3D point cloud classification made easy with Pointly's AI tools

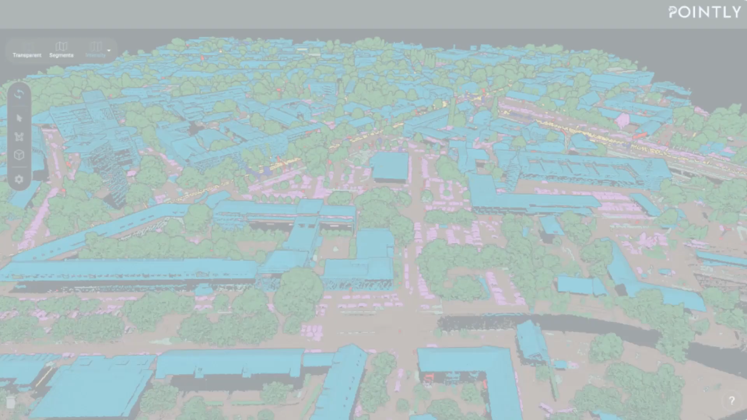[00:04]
Pointly is an AI-based point cloud classification platform that can be used entirely in your browser.
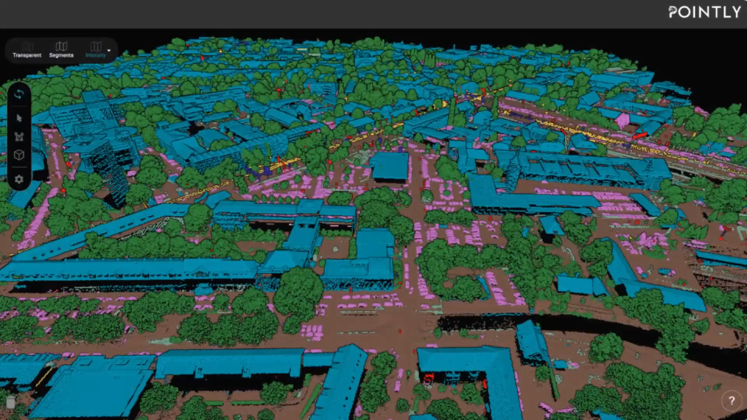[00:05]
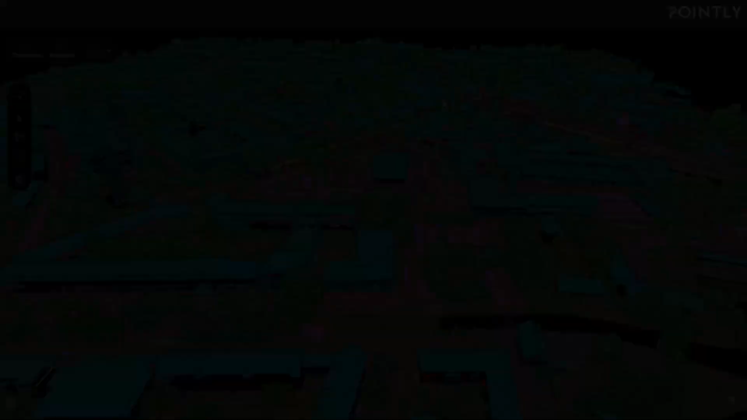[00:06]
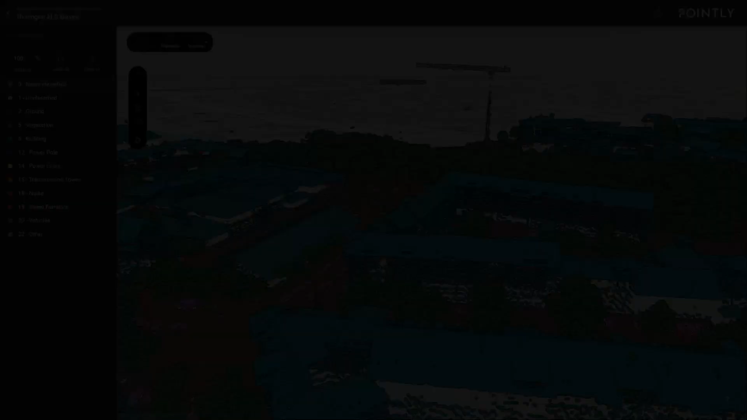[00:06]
It allows the automatic classification of point clouds for several applications in different fields and industries.
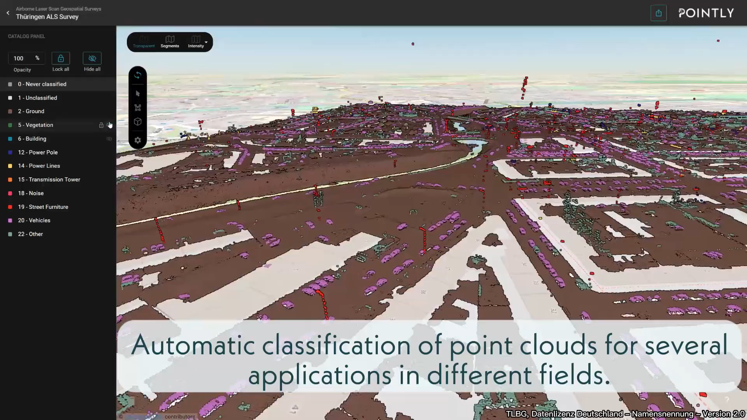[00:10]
Our standard classifiers are trained to detect and automatically classify a set of specific objects.
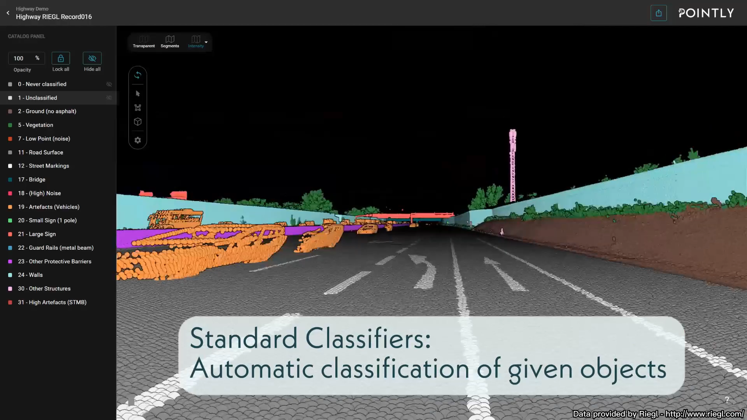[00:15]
We've trained a handful of classifiers that can be used for airborne laser scans,
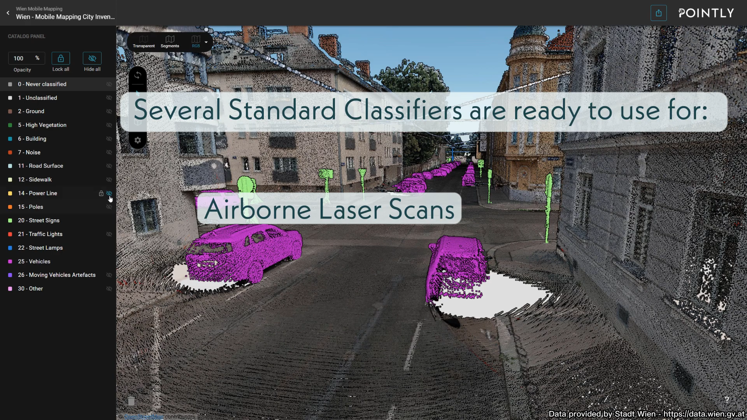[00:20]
highway scans, city inventories and much more.
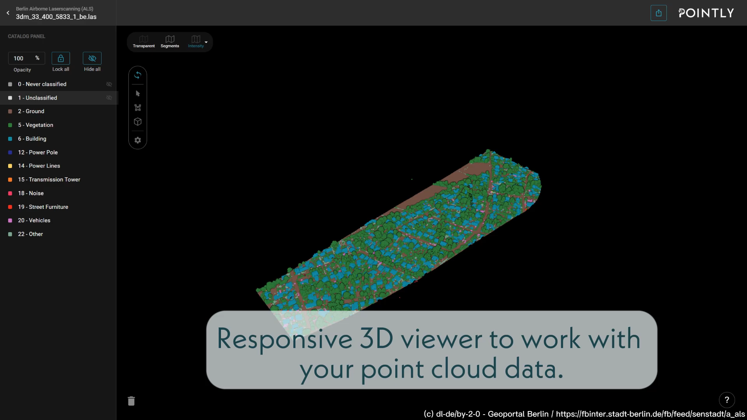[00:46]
Each color represents a set of object classes, allowing you to efficiently work with the objects of your choice.
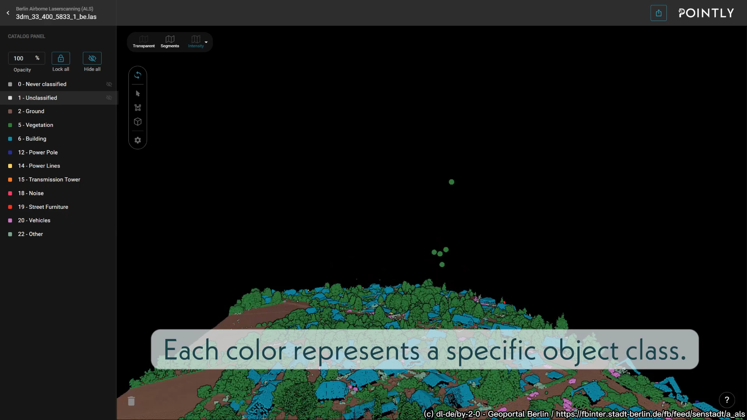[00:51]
Have a specific data set or use case in mind, or is your desired classifier not yet ready for use? We train a custom classifier model available directly on the platform and offer a full service.
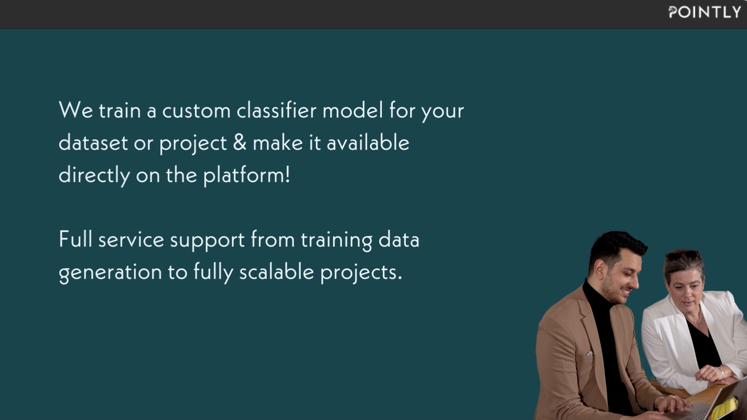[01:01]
After automatic classification,
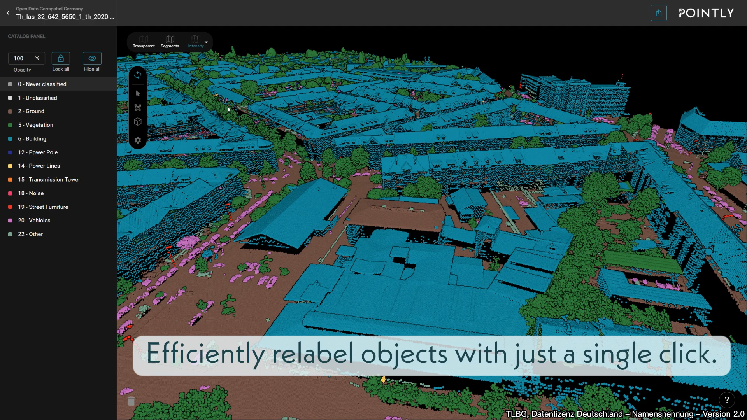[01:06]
you can manually relabel objects, head to the segments view and make use of your labeling tools.
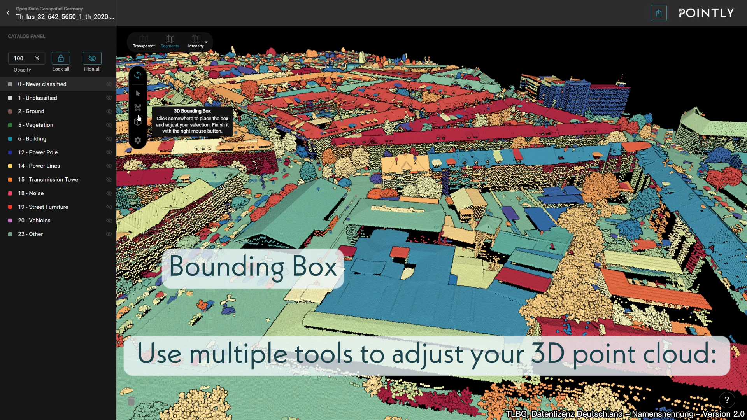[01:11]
3D bounding box for larger areas, polygon lasso tool for user-defined areas, segment selector for pre-processed segments.
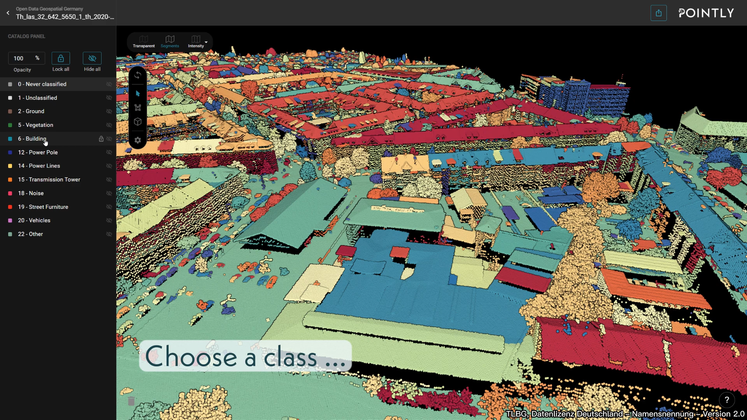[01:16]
For example, the segment selector lets you relabel object segments to a selected class.